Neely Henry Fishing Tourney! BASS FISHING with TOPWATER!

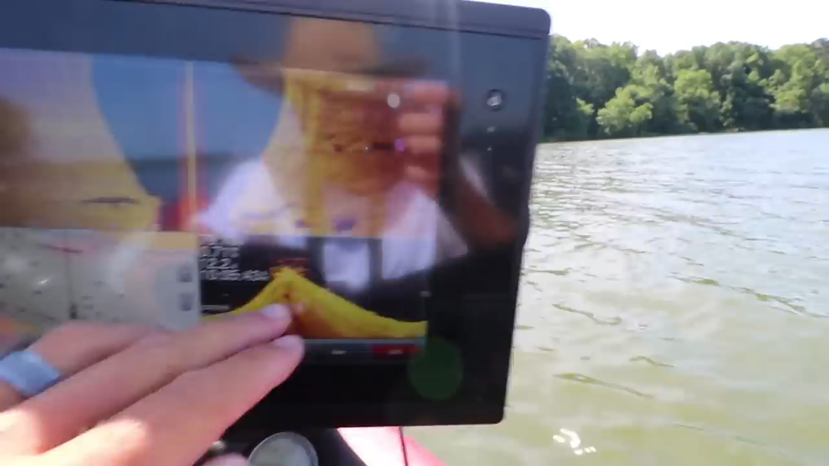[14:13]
So, I'm starting to look out deep. And I want to show you what a brush pile looks like that's loaded with crappie. Look at that.
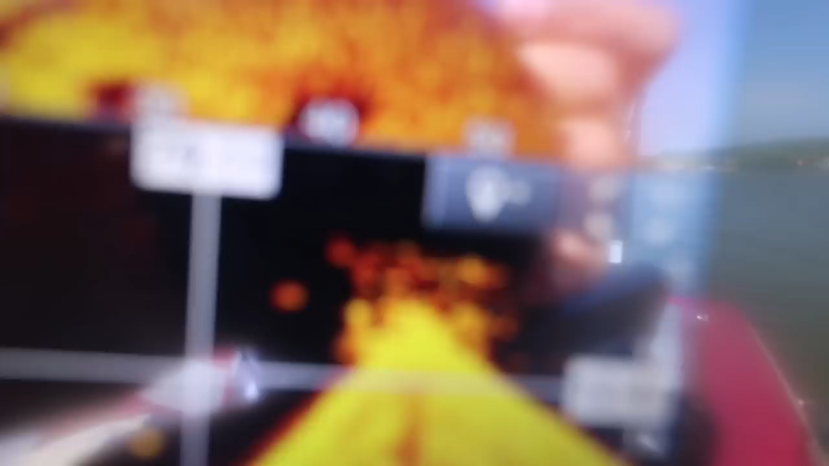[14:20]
That's nuts. The brush pile is on the bottom there.
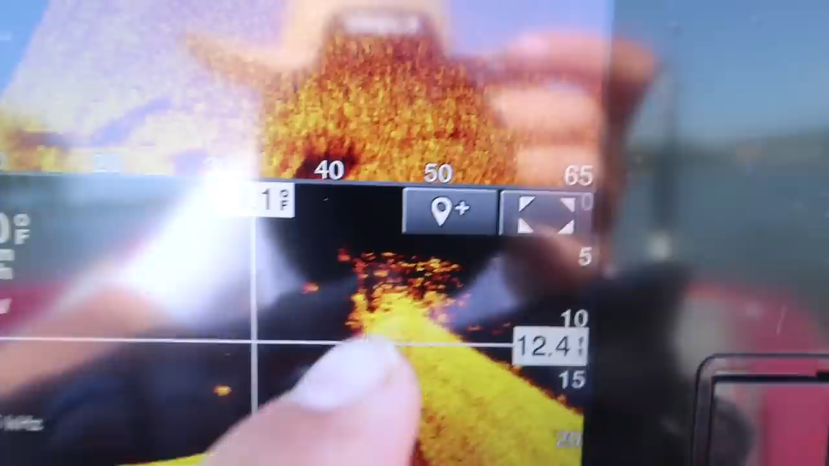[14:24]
It comes up a couple feet. All of those are fish above it. Those are all fish.
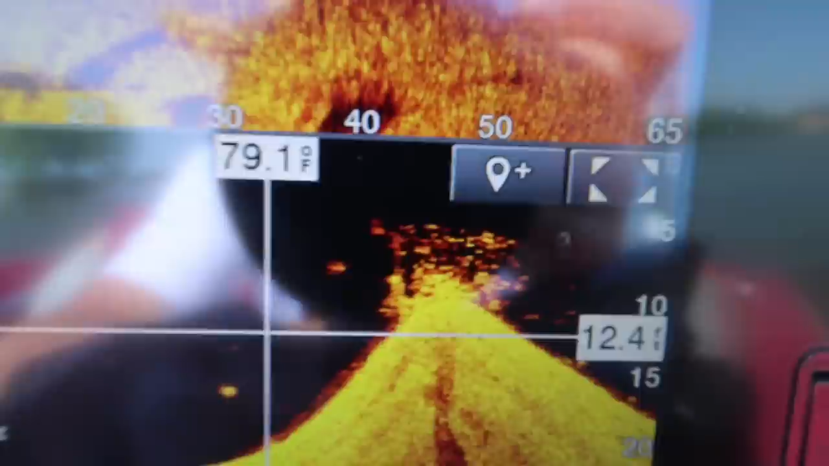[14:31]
There's probably like 100 fish in this one brush pile.
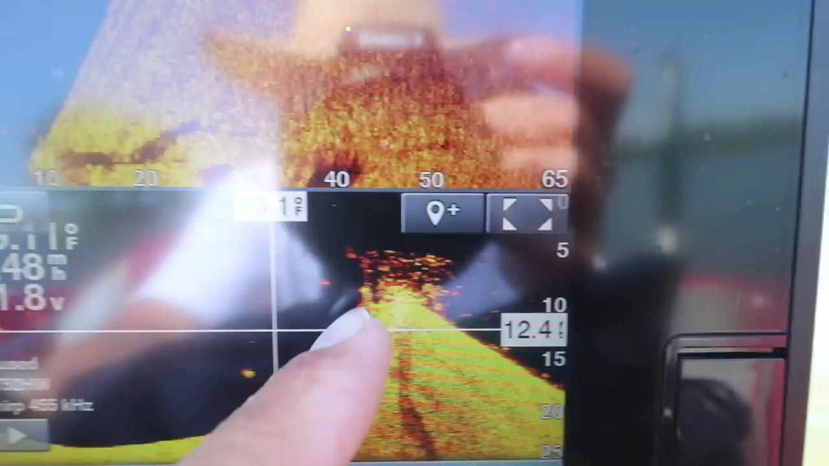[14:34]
So, that's what you're looking for if you're crappie fishing. There could be some bass in there. I marked it. I'll probably cast in it on tournament day.
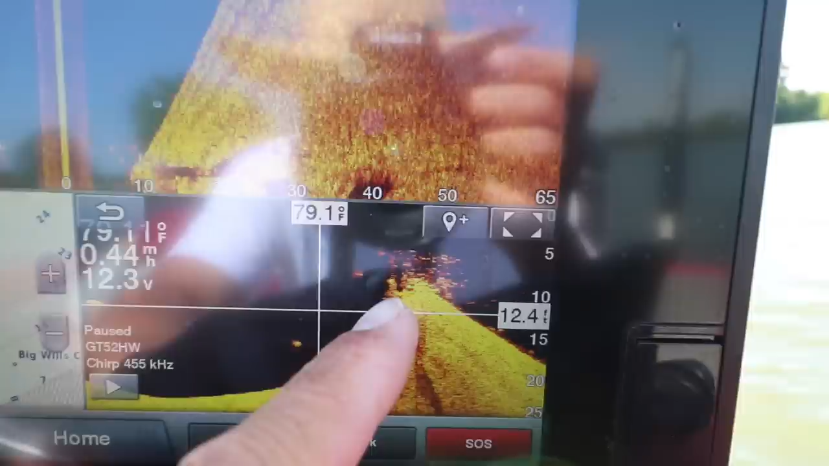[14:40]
On screen: water 79.1°F
But for right now, we're going to go keep looking.